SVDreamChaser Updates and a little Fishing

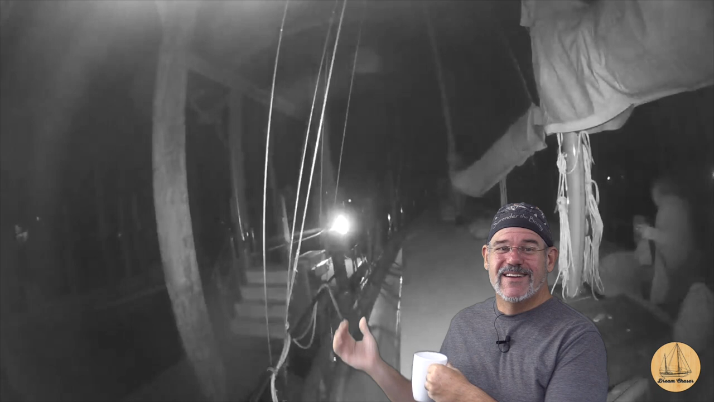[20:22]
But it is nice, you know, you look down this, you kind of look down here and see the sides of the boat and, you know, the surroundings at the marina, and it looks cold most days, rainy and cold.